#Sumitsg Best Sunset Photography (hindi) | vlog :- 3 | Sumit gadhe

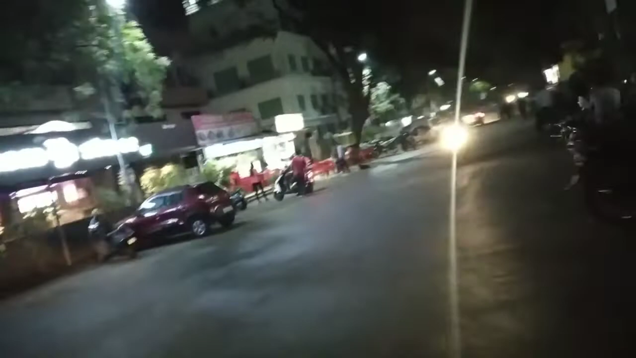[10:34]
देखो अब हम आ चुके हैं मेरे कॉलेज के इधर इधर है तेरा कॉलेज आ गए 11